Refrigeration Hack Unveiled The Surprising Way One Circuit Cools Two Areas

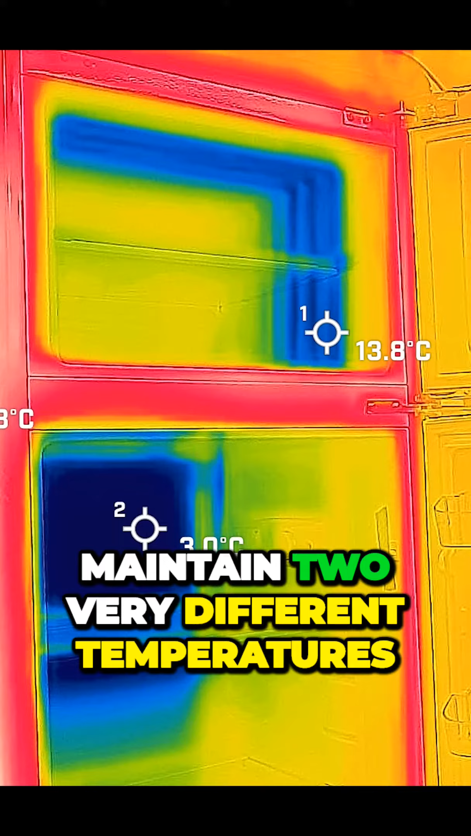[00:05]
This is an extremely elegant way to make a single refrigeration circuit maintain two very different temperatures in two locations with no moving parts .
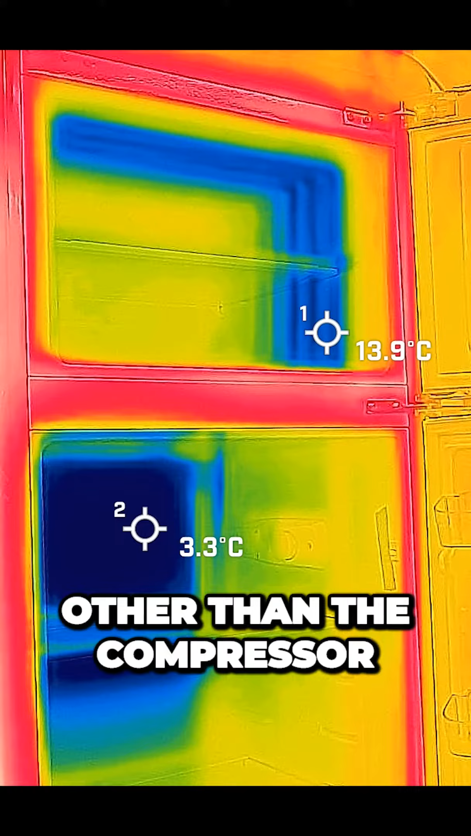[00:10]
I would never have thought that splitting the evaporator into
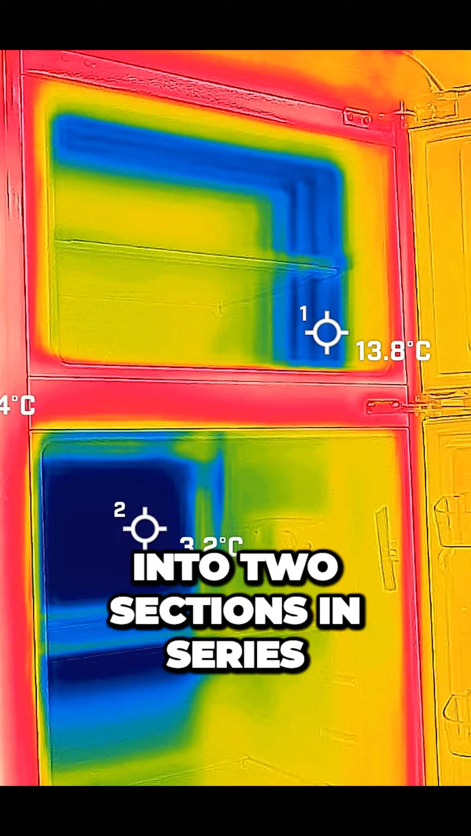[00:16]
two sections in series like this would work, but it does!
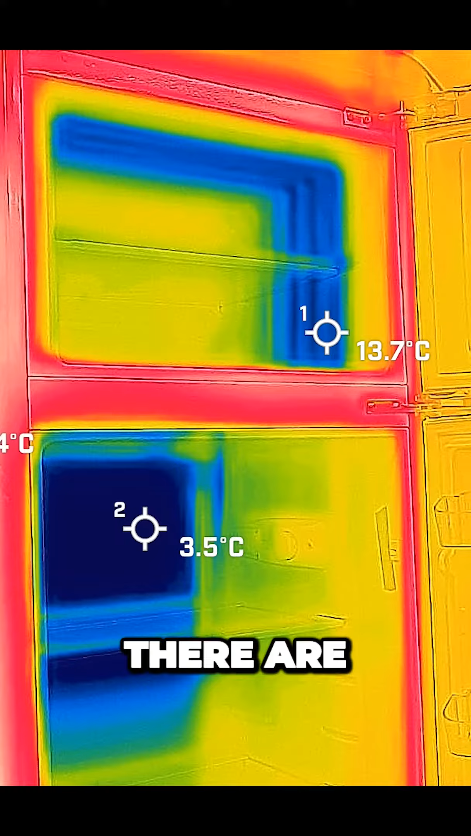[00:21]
There are, however, downsides of course. When the compressor first kicks on, only the fridge section gets cold.
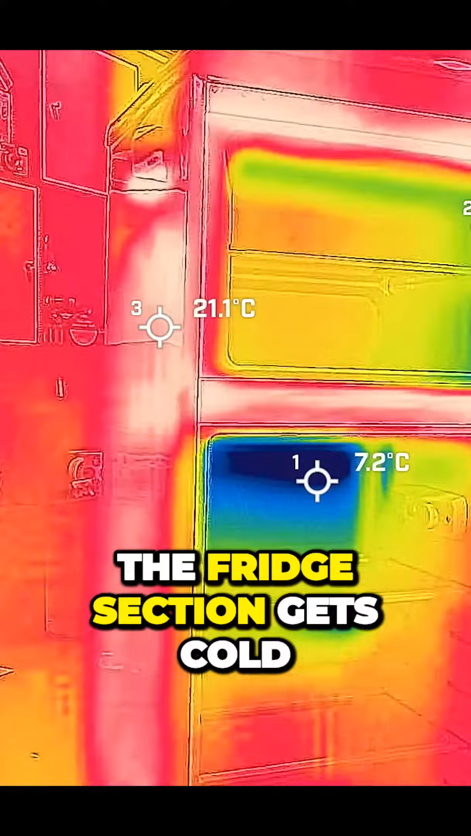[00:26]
It takes a while for the freezer section to start seeing liquid refrigerant,
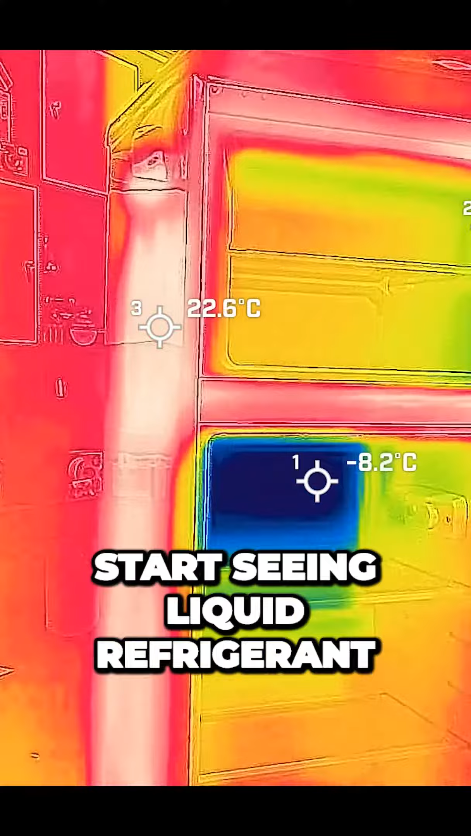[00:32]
most likely because at startup the refrigerant lines and walls are so
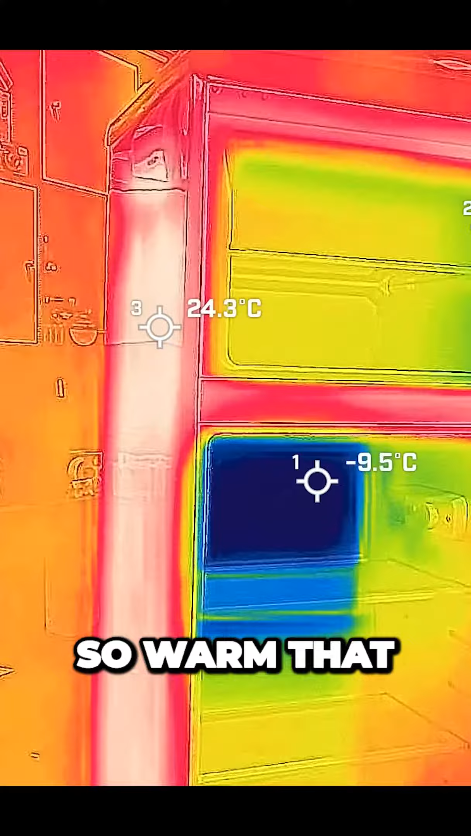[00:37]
warm that the refrigerant can get all the energy it can possibly absorb from right here.
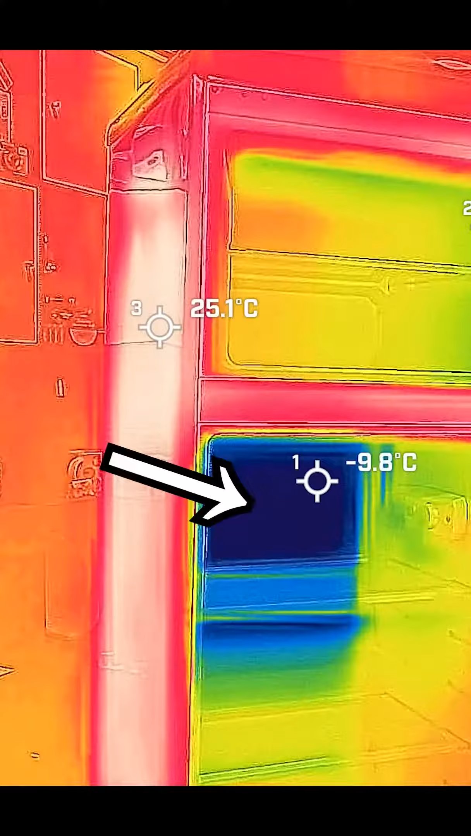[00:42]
Only once this section is actually cold does the freezer start to see any cooling. That's not a huge problem, but it means we need fairly long cycle times to ensure the freezer works properly.
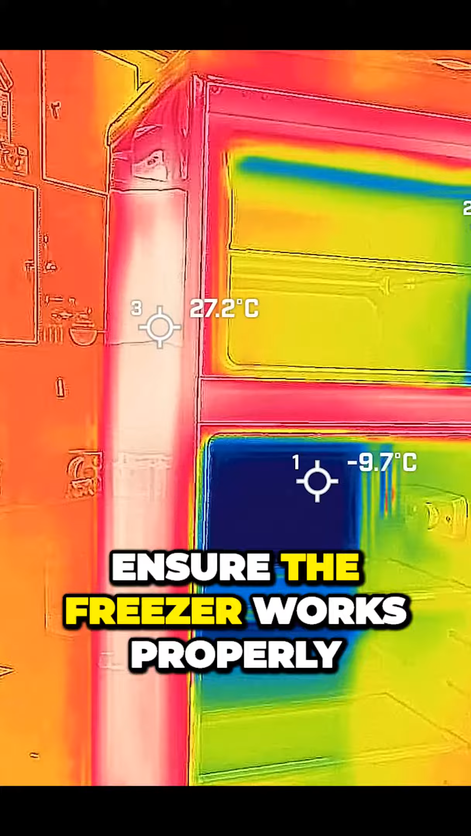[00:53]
However, they were clever enough to make sure that the front of the freezer gets that cooling first, helping ensure areas near to the vulnerable door seal get chilled immediately.